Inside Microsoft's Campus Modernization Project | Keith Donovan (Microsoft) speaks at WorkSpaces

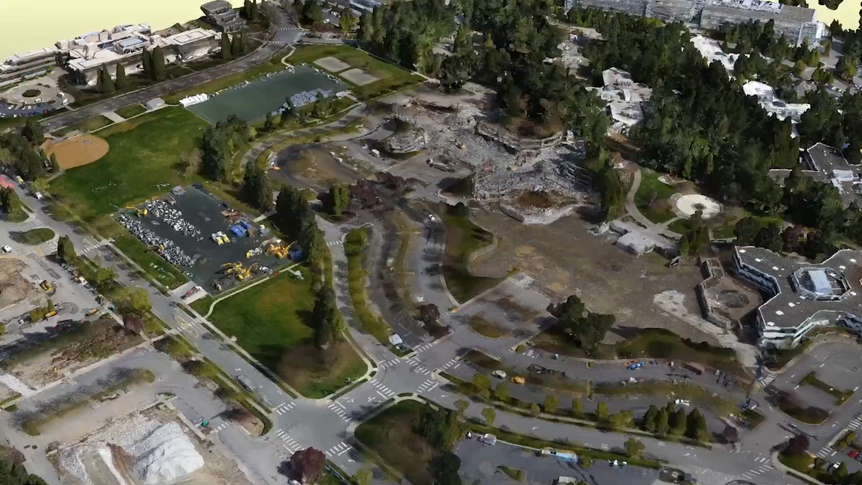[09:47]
that we looked at we're we've implemented a a drone uh capture a program called skycatch and they fly it every uh every week and take 3d images
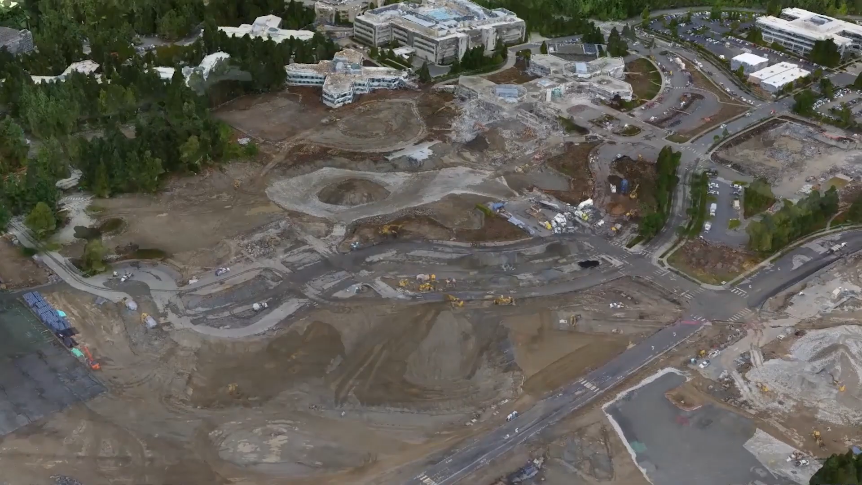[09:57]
and this is this is an example of where we took what was just a 3d point cloud turned it into an
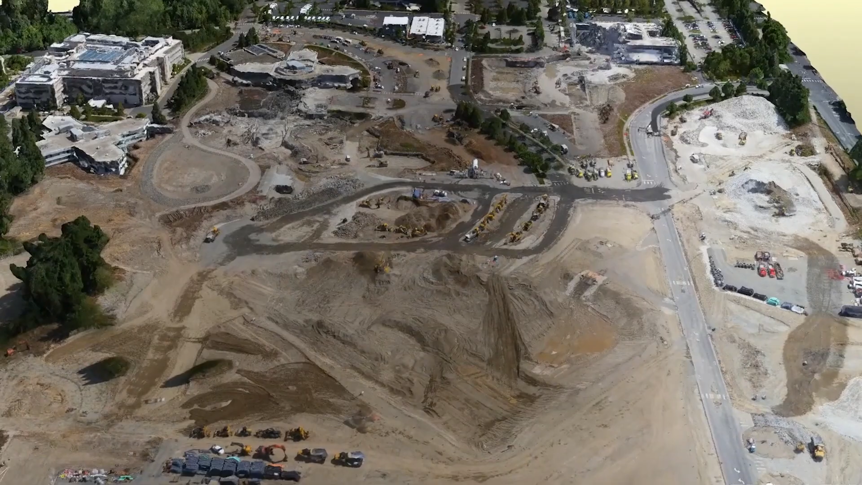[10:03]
animation to share with our leadership uh to get to show them progress the other thing we're doing is the we're overlaying a heat map over the hole um in order
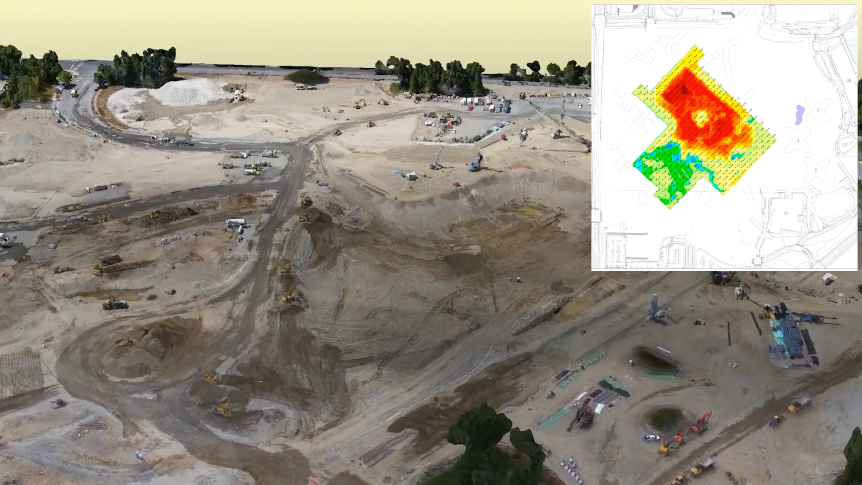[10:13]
to to register the the data for the dig so that's a heat map of the dig and the progress over
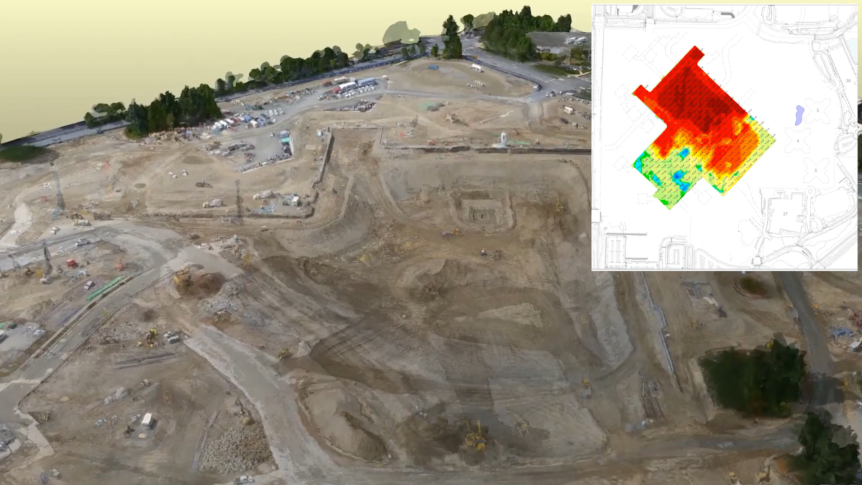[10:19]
time and what we're able to do is take the the drone data compare it
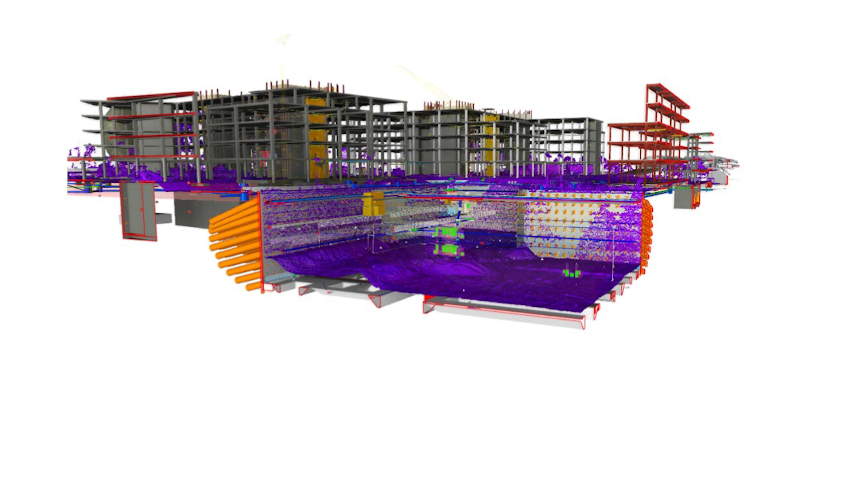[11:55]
the the the different levels are the different drone capture and as we started digging the hole
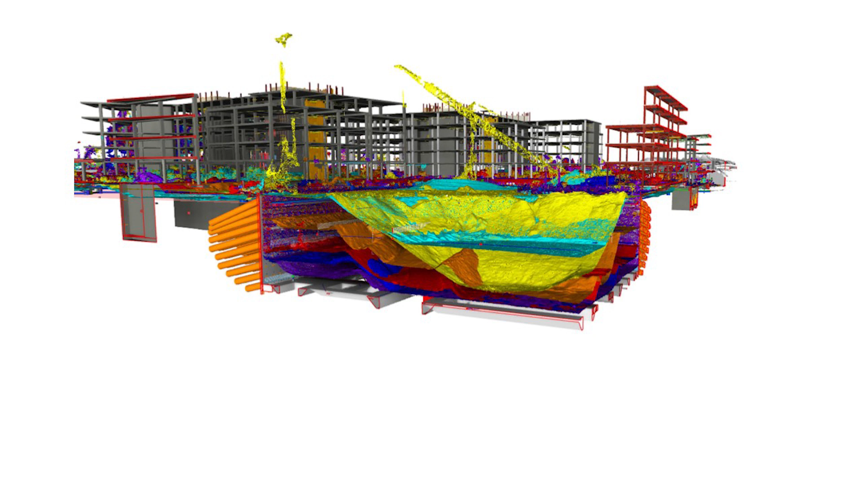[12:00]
we said well you know is there an issue with with how we're doing the shore walls and is there an issue with how we're digging the hole and are those schedules mapping up well
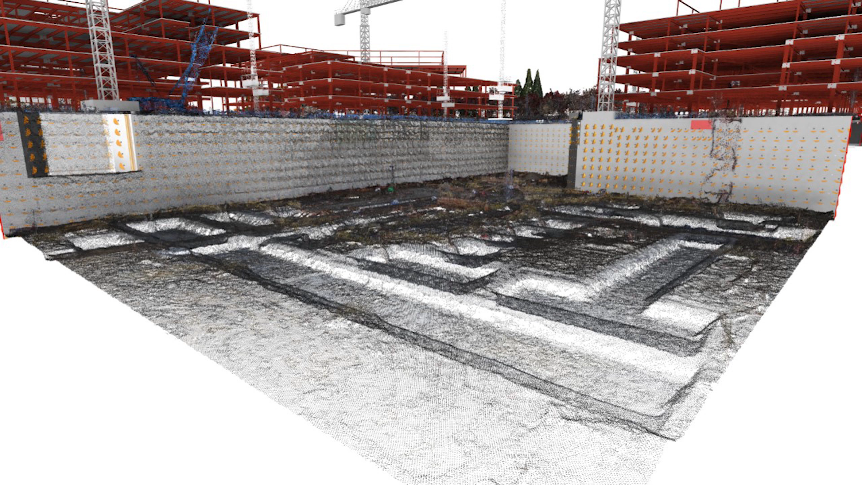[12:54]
why we needed it why they're like i'll tell you when i'm done and give you the as built at that point but um it didn't you know it didn't help us so so trying to educate the market educate the subcontractors as to why we need needed as built data real time uh what was important and then as this shows you know the ability to to to build it virtually before it built physically is is really proven to be uh an amazing tool and and not that any of this is is particularly new but you know we we dug the holes and you know a quick clash detection run on on the model will tell us okay we dug the holes in the right spot
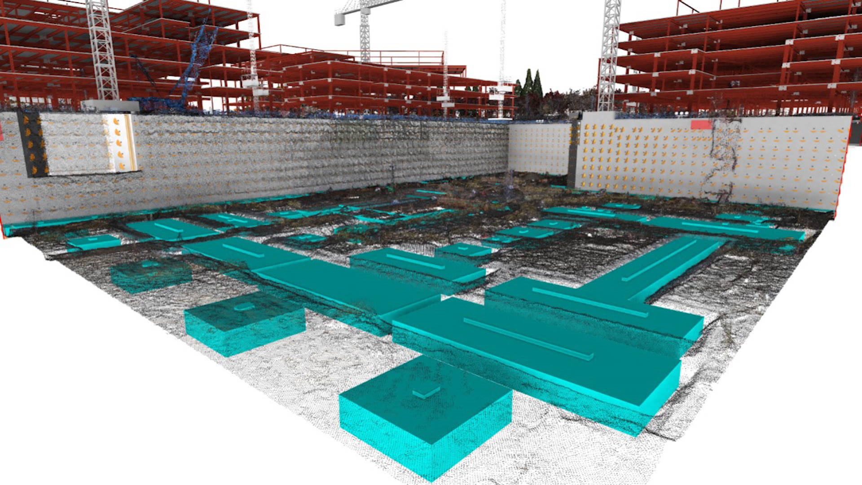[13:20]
may seem simple enough but how many how many times and how much money is spent on infield change orders because of this lack of coordination